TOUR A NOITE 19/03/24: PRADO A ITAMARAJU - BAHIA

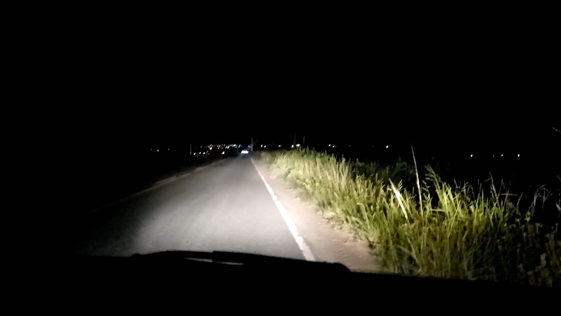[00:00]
Olá gente, tudo bem? Bem-vindo a mais um vídeo e agora estou aqui na rodovia Prado Itamaraju e estou chegando em Itamaraju e vou mostrar para vocês aqui a chegada
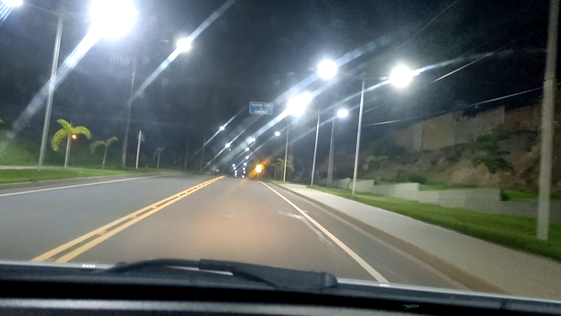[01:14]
e aqui à direita é a entrada para a Furlan aqui está vindo um ônibus
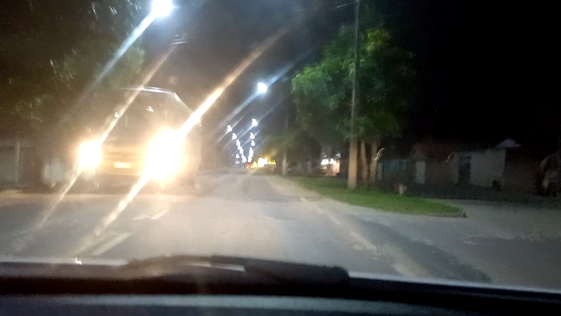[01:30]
o ônibus escolar já são 22 horas e 32 minutos e hoje
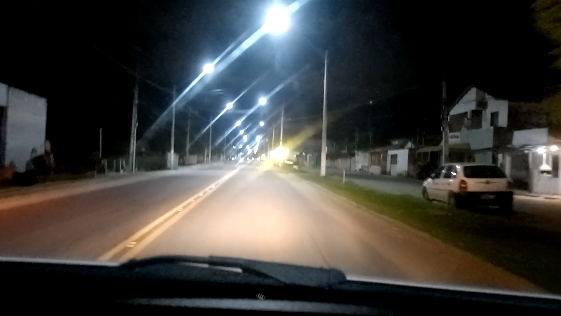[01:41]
é terça-feira 19 de março e essa é a nossa Avenida Liberdade quebra-mola aqui tem o Boiçadil que é um mercado
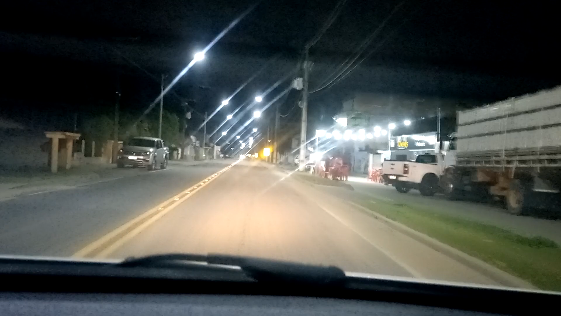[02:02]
tem também esse barzinho aqui, Oxente aqui também fica a entrada do bairro Tatiaia aqui à direita e à esquerda fica a entrada do condomínio Gardenville e mais um quebra-mola
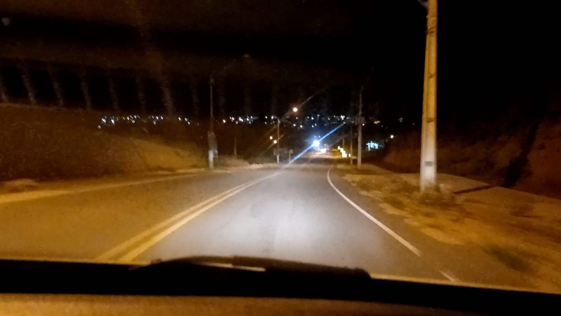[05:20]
estou chegando na entrada do Monte Belo Fica aqui à minha direita fica aqui à minha direita a 30 km ou a 30 metros cheguei aqui a Guarita
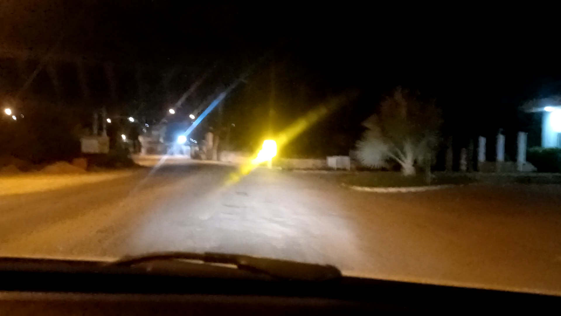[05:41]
e logo adiante a entrada do bairro de Madera e a nossa ponte sobre o Rio do Ouro passando agora
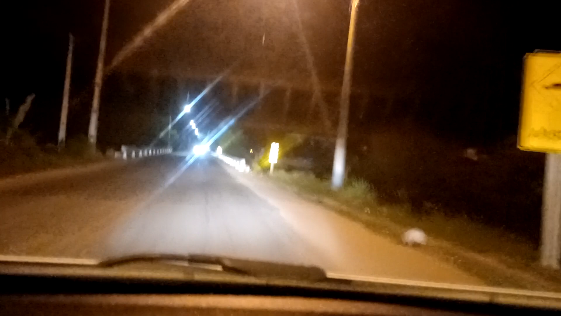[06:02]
na ponte aqui a nossa ponte a ponte sobre o Rio do Ouro
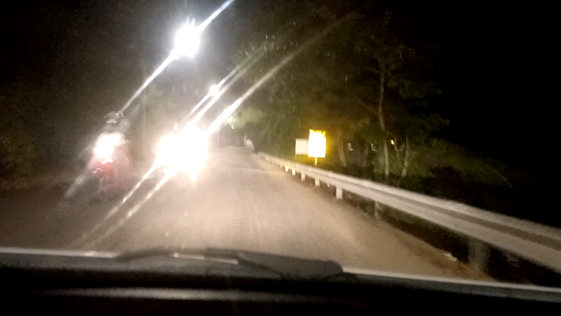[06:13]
atravessou a ponte já é bairro Jaqueira aqui tem a travessa Irmãos Andradas e também aqui o Colégio Modelo aqui à minha direita esse muro desse muro do Colégio Modelo vou contornar ele aqui e vou pegar a Avenida Perimetral
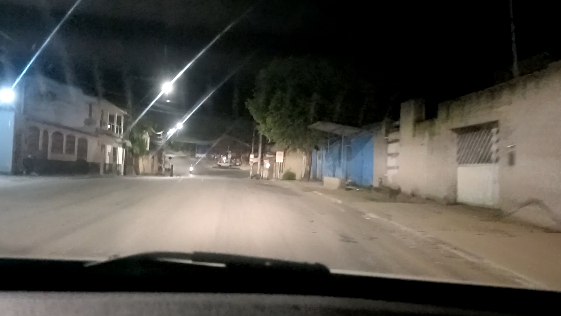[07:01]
ali tem o posto VIP estou de frente para ele e vou entrar aqui na Rua Rio Branco à minha esquerda essa é a Rua Rio Branco
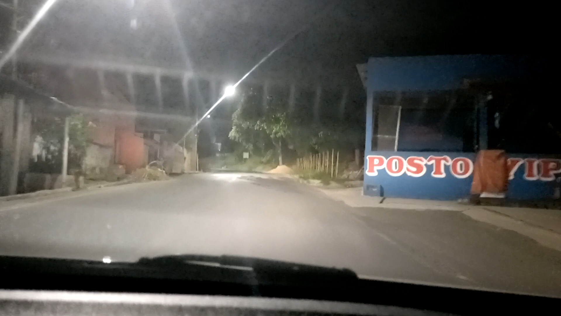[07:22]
e eu vou encerrar o vídeo aqui na Rua 5 de Outubro
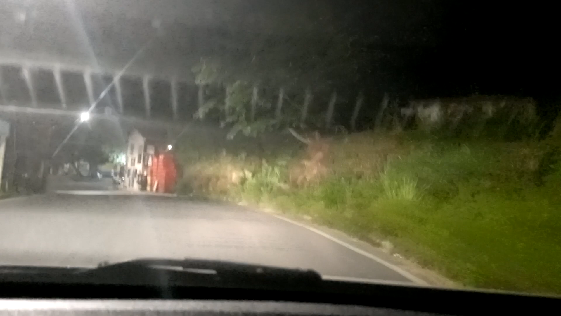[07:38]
aqui tem esse local uma adega
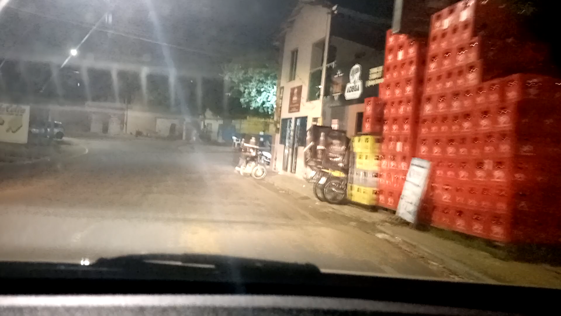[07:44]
e eu vou encerrar o vídeo aqui mostrando para vocês